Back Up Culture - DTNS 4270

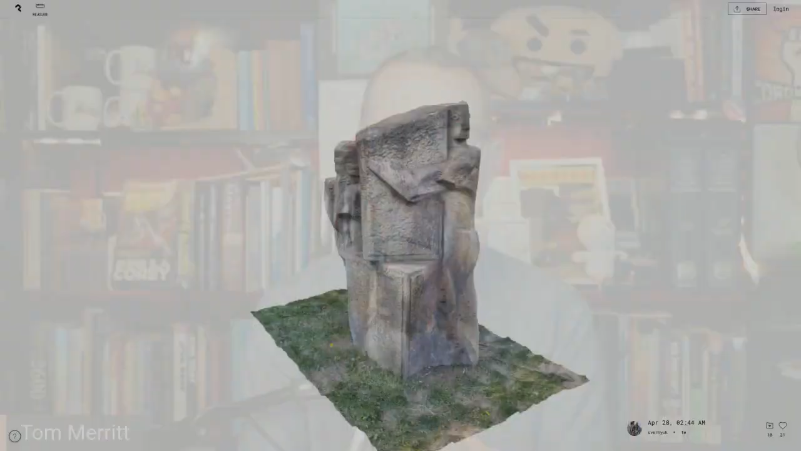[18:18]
Uh, it's being used for things like sculptures, monuments, buildings.
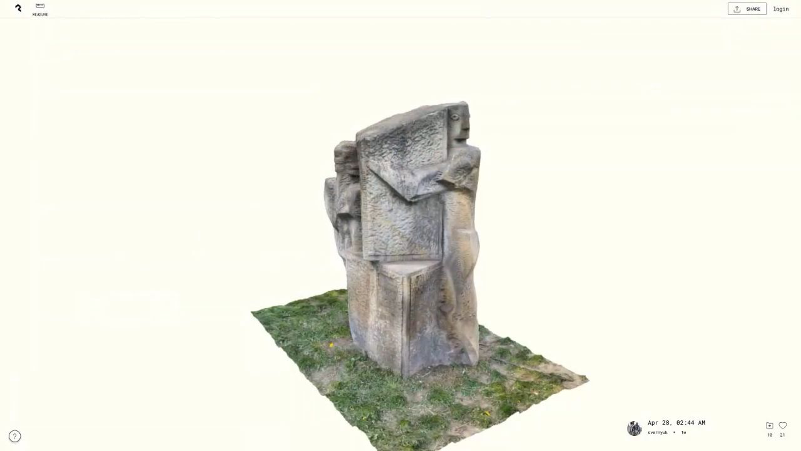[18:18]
Uh, there are also bed people's bedrooms, you know, just for history.